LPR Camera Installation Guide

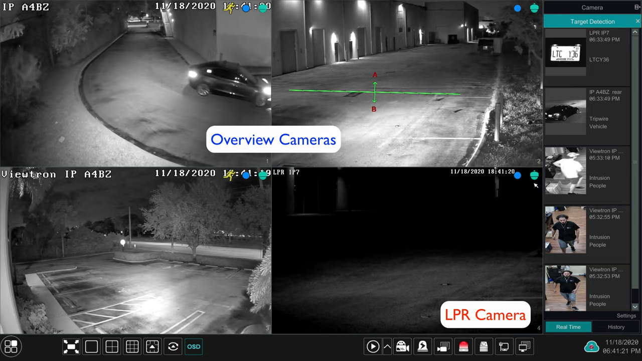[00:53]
The reason is, license plate recognition cameras are really only meant to capture plates, especially at night.